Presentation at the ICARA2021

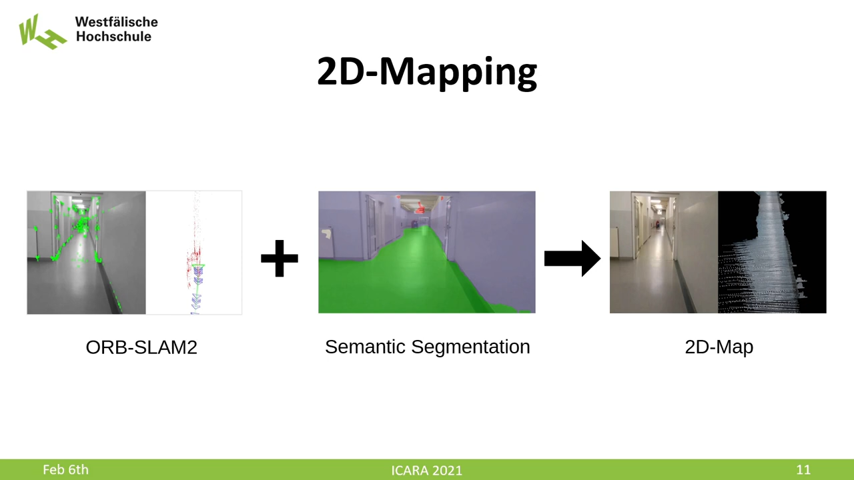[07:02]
produces a representation more interpretable than SLAM point clouds and faster than a full multi-use stereo solution.
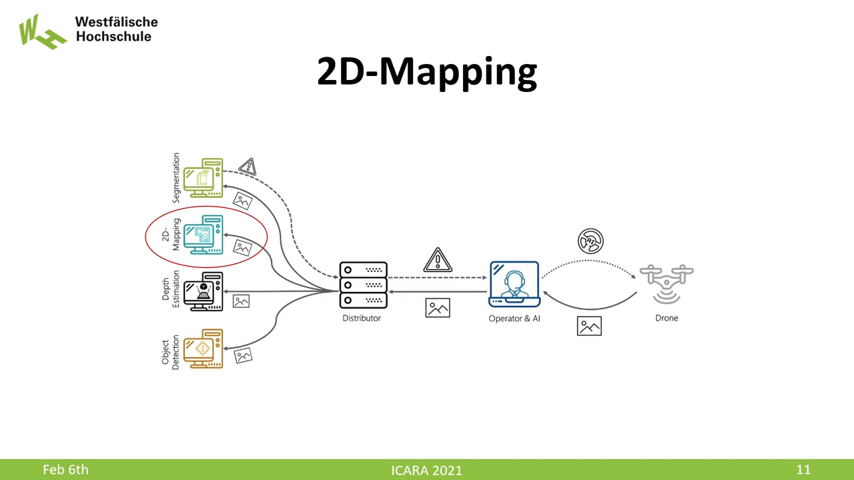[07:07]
The mapping also runs on a computation node in the backend. The whole mapping process consists of multiple steps. The first step, Orb-Slam 2, is used to create a sparse point cloud and determine keyframe process, utilizing the monocular RGB camera of the UAV.
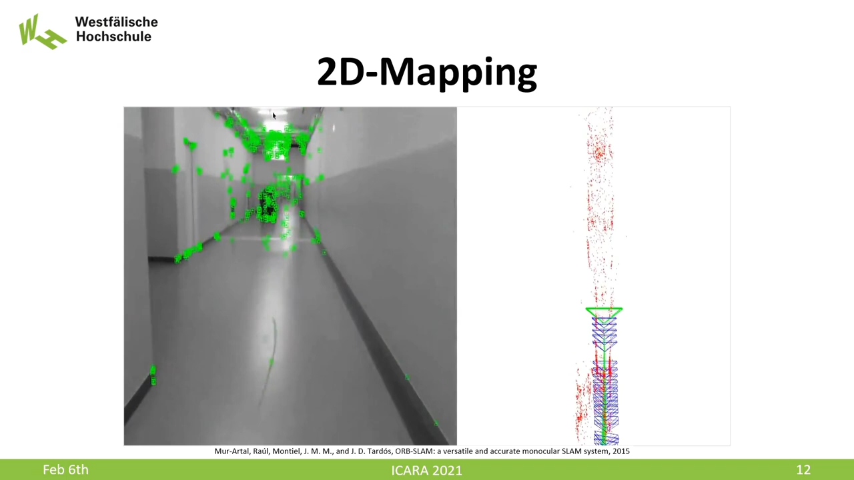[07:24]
From the sparse point cloud, we extract the points on the floor plane with the RANSAC algorithm.
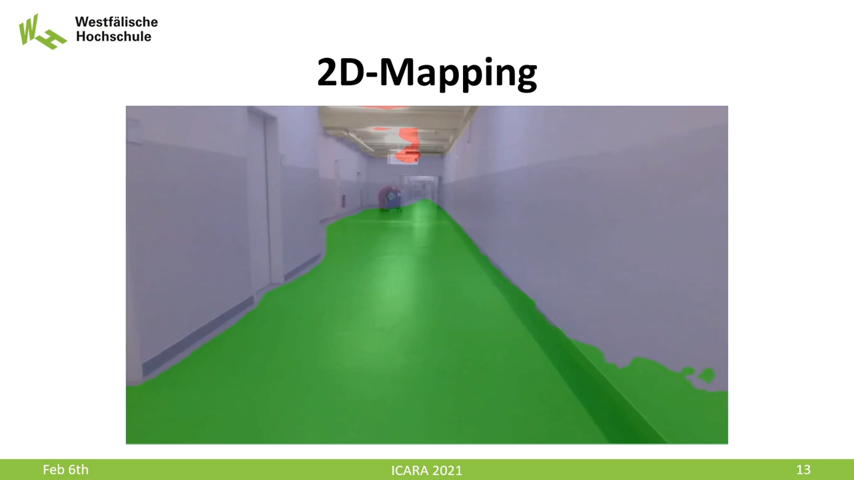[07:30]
Next, we use a ResNet-based semantic segmentation method, which is adapted for robot navigation tasks to find pixels in the keyframes that show the floor. Finally, we project the segmented pixels onto the floor plane to get our map. While this approach produces workable results,
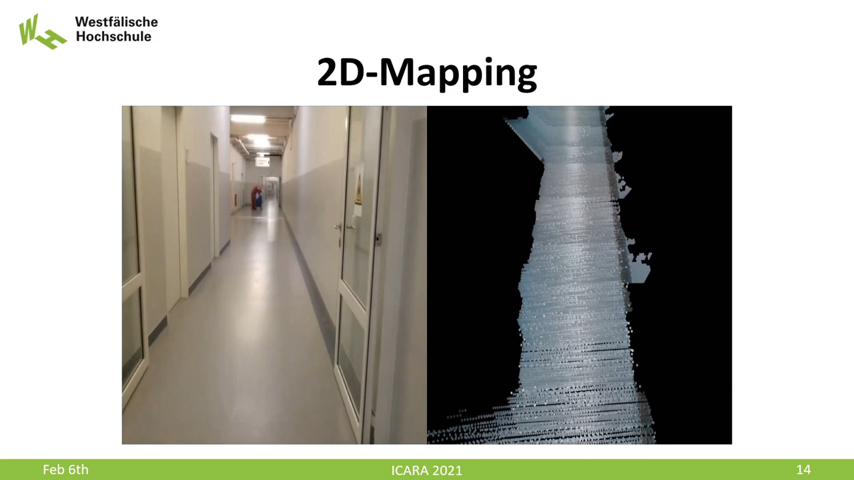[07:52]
it has in its current form some limitations that would require more attention in future work. For example, the assumption of the existence of a single planar floor. A possible upgrade path would be the use of a normal map estimation to extend the method to include walls and rely less on semantic segmentation.
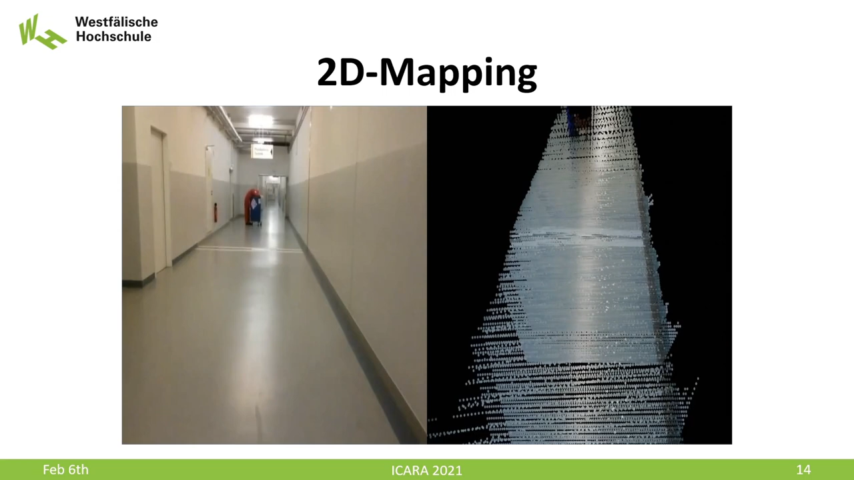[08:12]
For now, we step back from this concept in favor of other methods, for example, depth estimation.
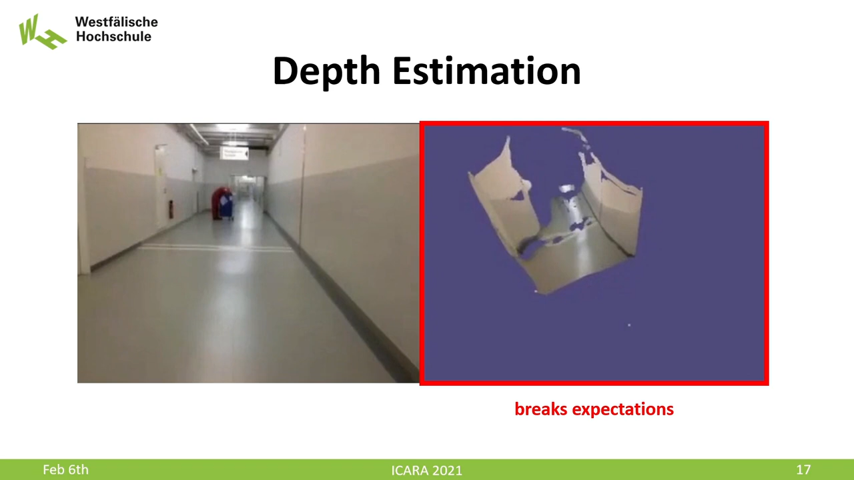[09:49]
This 3D impression of a corridor is mainly determined by walls and the floor for their planar shapes.